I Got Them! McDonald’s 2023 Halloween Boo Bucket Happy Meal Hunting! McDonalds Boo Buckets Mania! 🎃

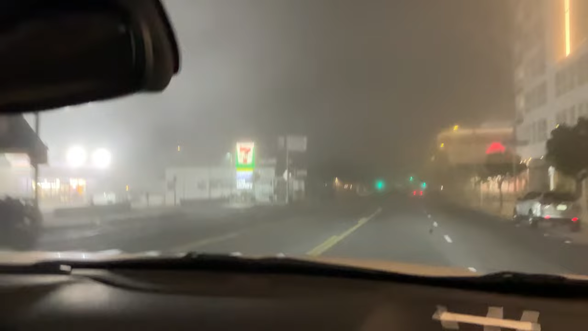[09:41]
It gets spookier and spookier as we dive deeper into the night, hunting down the vampires, witches, ghouls, skeletons, zombies, and perchance a couple demons, because we are the ones that know what will go, will go. And actually, for the occasion, I want to say, because it is the Halloween season, we are changing the will go to
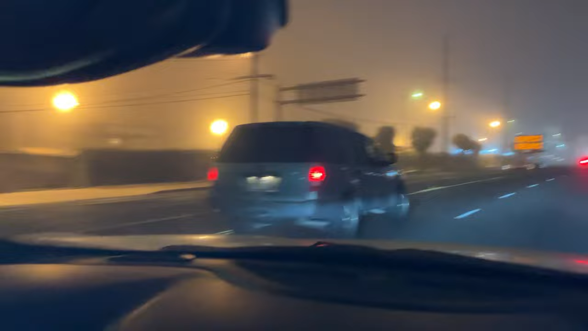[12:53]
Look at this apocalyptic vision of fog. I mean, is this not book worthy? I want to say it would be film worthy, but obviously, you know. In indie films, yes, we could talk about that, right? We just can't talk about studio stuff. But this is such a setting made for fear, right? The gore, the macabre.
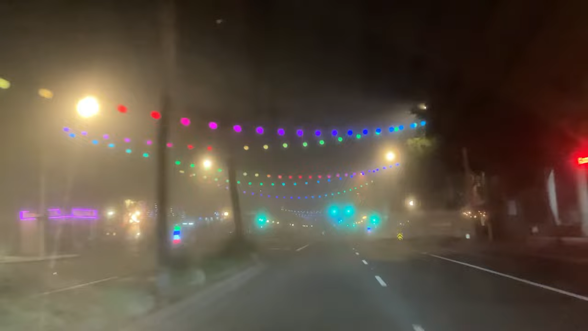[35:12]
Look at this, it's kind of beautiful. But, yeah. The gore. I love how, how dirty the glass. This is like, you wanted Halloween, you got it. It's like, okay. So, yeah. Maybe we should clean the glass.